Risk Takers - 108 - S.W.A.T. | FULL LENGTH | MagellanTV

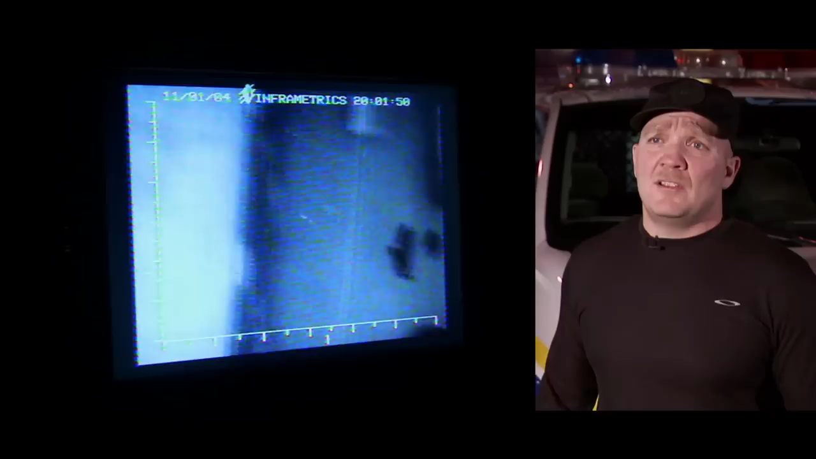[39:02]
Okay, there's the building in question. Now you see the officer standing there on the ground?